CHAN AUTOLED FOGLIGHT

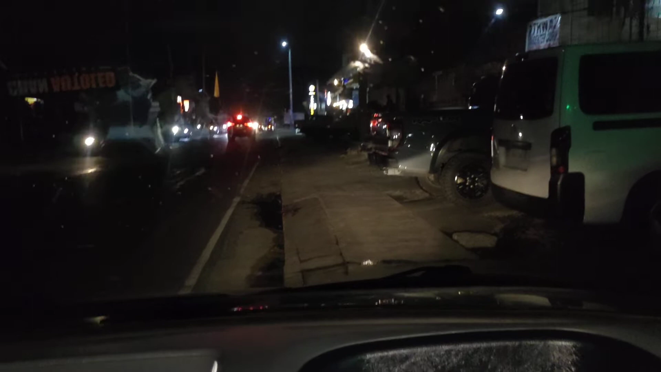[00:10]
Super dark. Sobrang dilim. Sir, ano ah. Bago mo muna bubuksan yung headlight. Sir, papapain ako nung white. Anabit natin. Ayan.
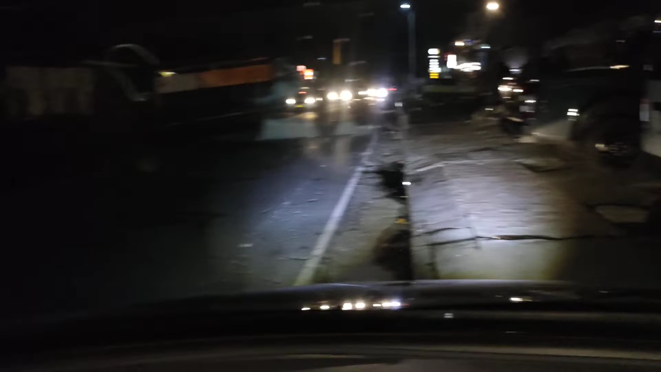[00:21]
So, super dark to ah. White yung ilaw na kanabit natin. So, high and low siya. So, meron siyang white saka yellow. Sir, papatay ako ng white. Tapapain po nung dilaw. Yun yung yellow. Yung high. Yan yung ilaw natin na dilaw. So, naka-dark din si Sir ah. So, kapansin nyo, madilim talaga yung mismong windshield niya. Sir, papapain ako ng sabay. White and yellow. Ayan. So, combination. Ito yung loob. Ito yung labas. Pakita ko sa'yo. Ayan. Ito yung labas.